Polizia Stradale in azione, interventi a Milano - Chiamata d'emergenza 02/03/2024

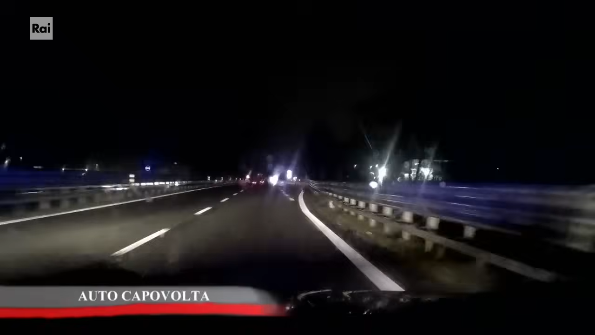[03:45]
Noi siamo all'uscita a nord. L'asfalto bagnato e la velocità elevata possono giocare brutti scherzi.
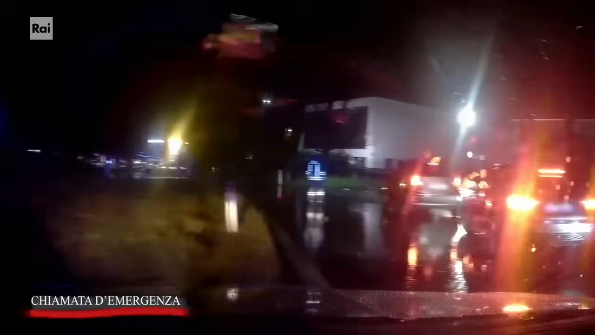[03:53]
Basta un attimo di distrazione e si può finire fuori strada. O addirittura a testa in giù, come è capitato alla ragazza alla guida di questa vettura. Che l'abbiamo trovata, ci sono già i vigili del fuoco sul posto.